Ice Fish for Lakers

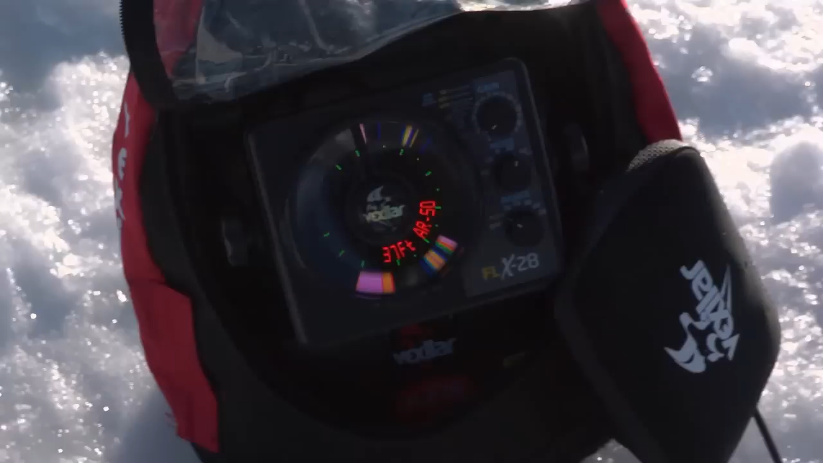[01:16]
On screen: depth 37 ft
We're in 37 feet right here, which is a great depth for lake trout. You can see on the Dexlar that the flit shot and the bait and the swivel will all show up.